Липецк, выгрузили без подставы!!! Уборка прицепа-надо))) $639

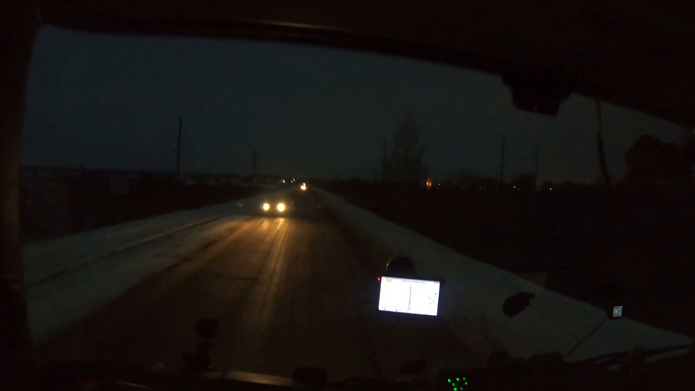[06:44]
Фары забыл включить. Довольно плотная у нас. 138 до выгрузки. Без 28. Кстати, видите, вот что значит. Уже время час как увеличивается. Ой, час, месяц. Уже вот без 28, а уже светает.